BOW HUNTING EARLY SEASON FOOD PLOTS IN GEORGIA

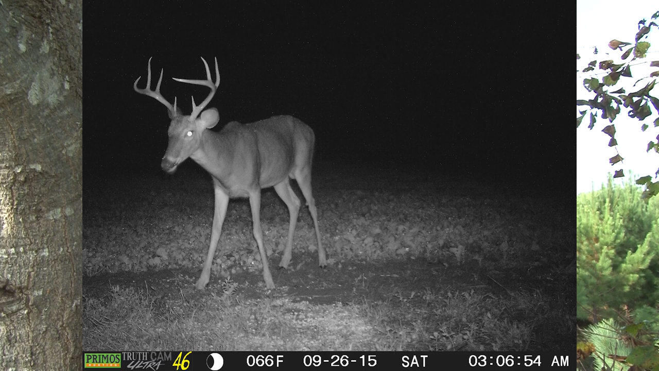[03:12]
if he's older than 2.5, I'll be shocked. I'd love to see him and film him. I'm not going to shoot him. I've named him Slim. He's skin and bones.